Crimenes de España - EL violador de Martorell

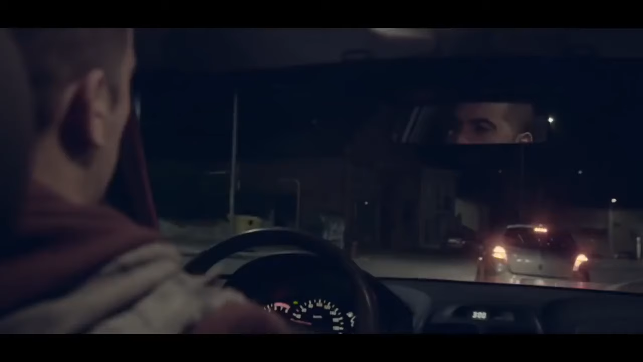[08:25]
Yo tiré hacia mi casa, vi que me seguía y dije, bueno, esto no puede estar pasando. Entonces me fui para casa, aparqué el coche